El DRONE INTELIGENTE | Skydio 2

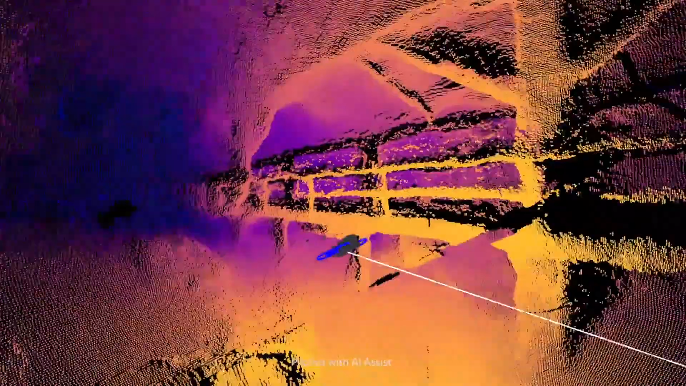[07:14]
tres cámaras Traseras Inferiores Genera un mapa
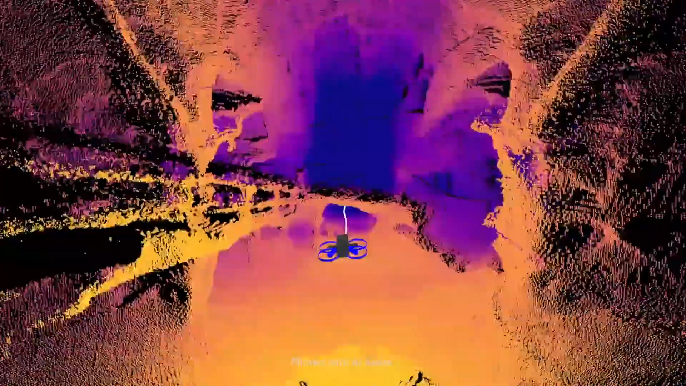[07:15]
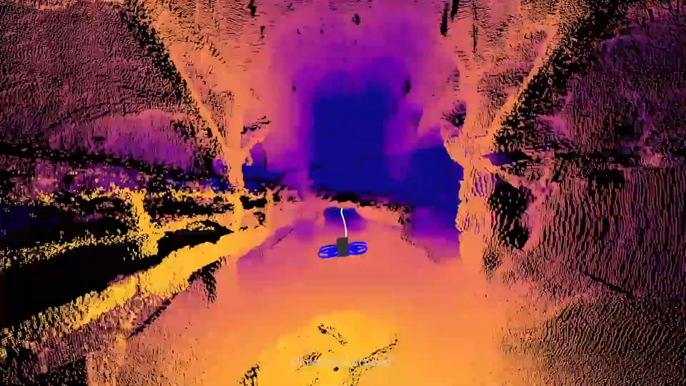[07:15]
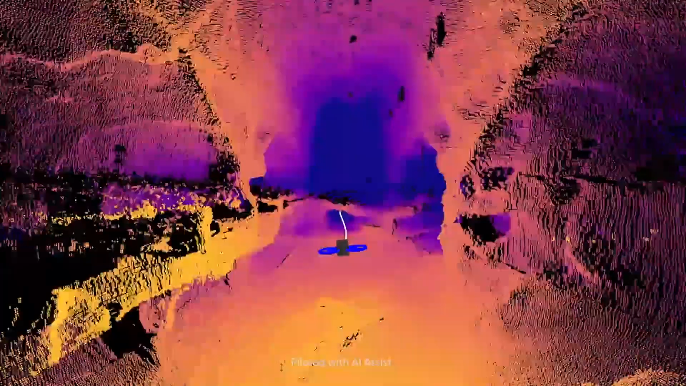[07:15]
Tridimensional Del ambiente Pero toda esa información Debe ser analizada Con una increíble